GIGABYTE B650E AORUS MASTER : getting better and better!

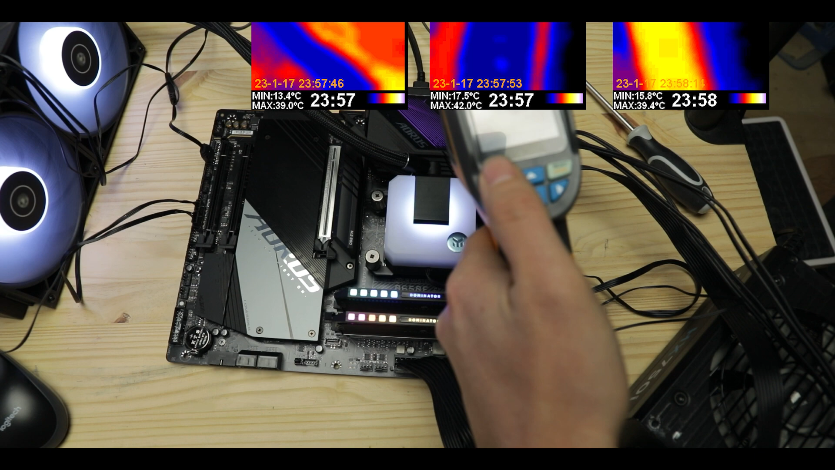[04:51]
our blocks never went beyond 40 degrees Celsius, which promises a minimal heat strain on our circuit,
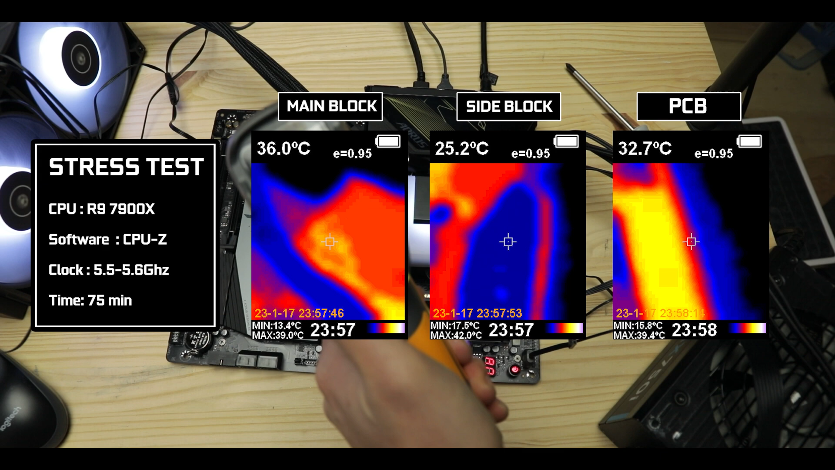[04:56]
hence a reliable, stable, and a prolonged motherboard lifespan.
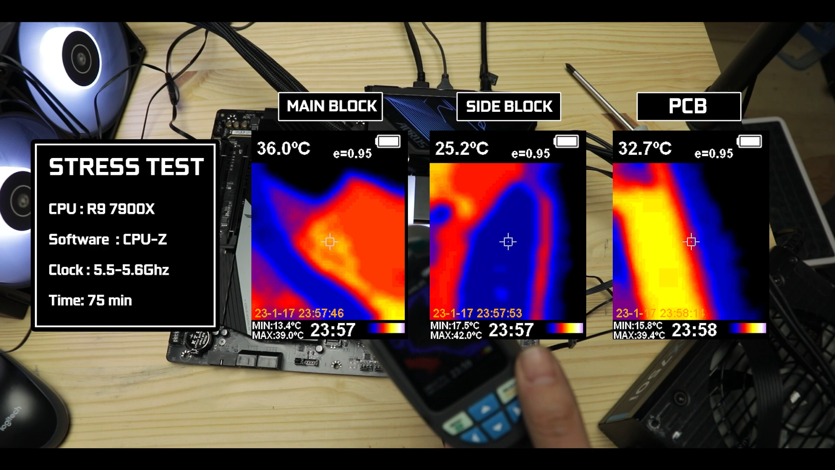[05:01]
But most surprisingly, it is even cooler than the results we've seen on its more expensive X670E variant,
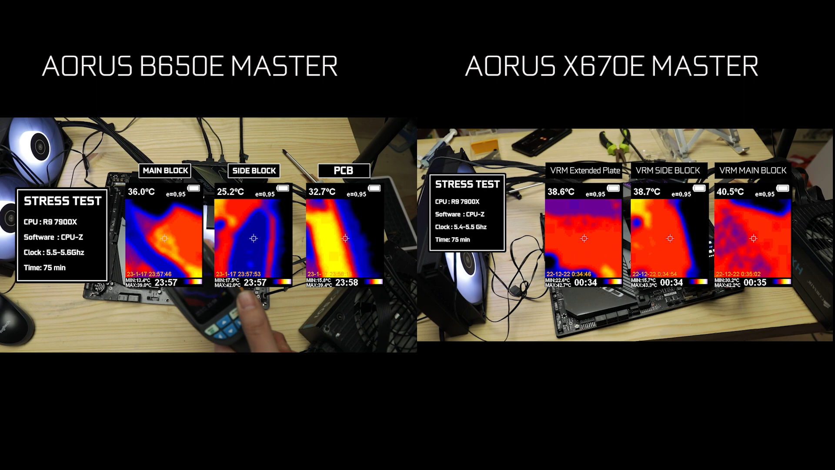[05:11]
which does have an identical VRM configuration, no small feat, and obviously I would not be pairing this motherboard with anything else than an R9 processor, not to waste any kind of processing potential.